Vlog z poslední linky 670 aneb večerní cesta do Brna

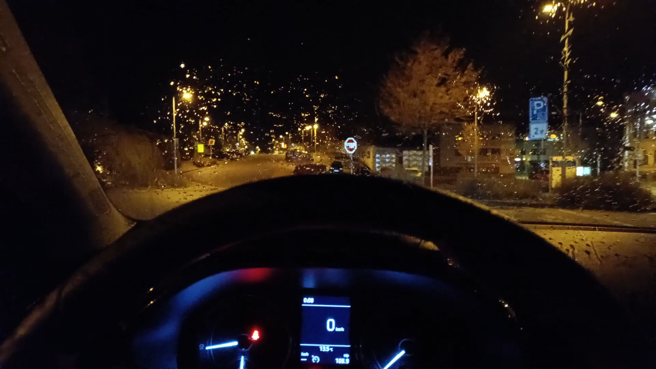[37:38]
Krásný příjemný večer, nebo spíš noc. Krásnou příjemnou noc. Začal nám pršet.